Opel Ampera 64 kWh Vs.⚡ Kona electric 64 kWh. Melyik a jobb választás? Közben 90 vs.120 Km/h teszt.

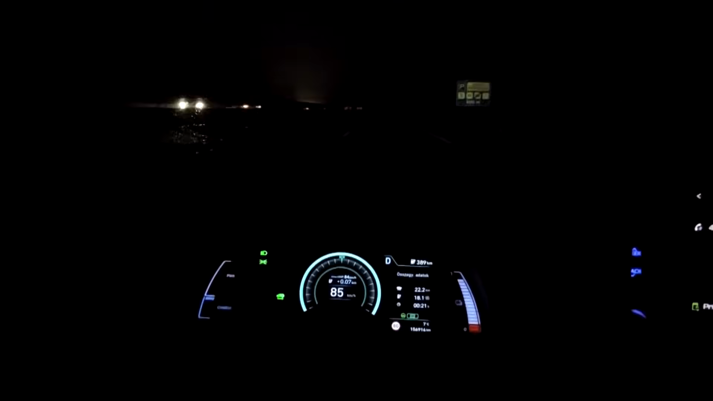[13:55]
Na. 7 kilométerrel előrébb vagytok. Most én is 103-mal gurulok lefelé a lejtőn.
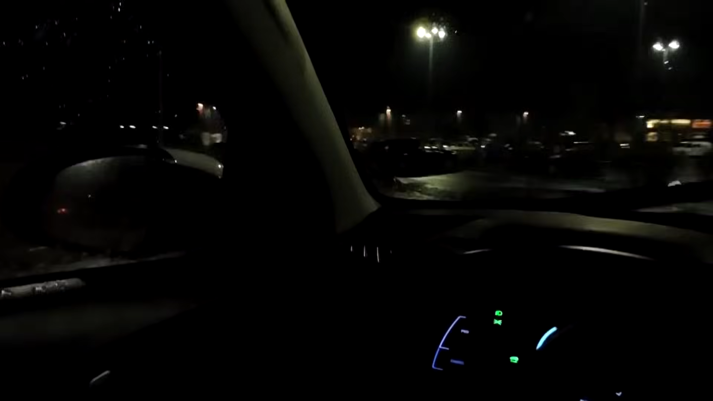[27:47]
Itt vannak a fiúk, és 2 óra 1 perc volt a menetidőm, tehát 22 perccel volt több, mint a Jimmy-éknek.